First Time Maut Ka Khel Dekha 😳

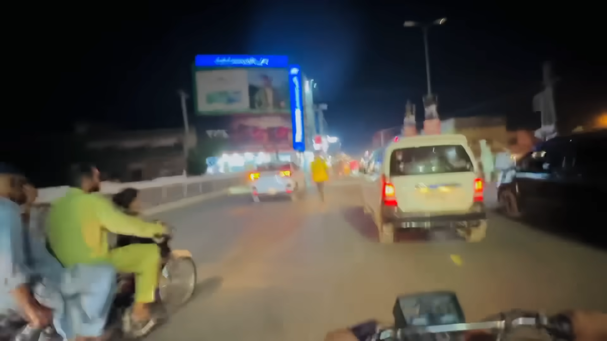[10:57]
ਓਏ ਹੋਏ ਹੋਏ ਹੋਏ ਵੇਖੀ ਚਾਚਾ ਕਿਤੇ ਮਾਜੀ ਨਹੀਂ ਲਈ ਮੋੜ ਗੱਡੀ ਨਹੀਂ ਨਾ ਮਾਜੀ, ਸਾਨੂੰ ਤਾਂ ਵੇਖ ਕੇ ਡਰ ਲੱਗਣ ਡਿਆ, ਇਹ ਫਾਂਡੇ ਕਢਾਈ ਆ ਜਾ ਵੇਖੋ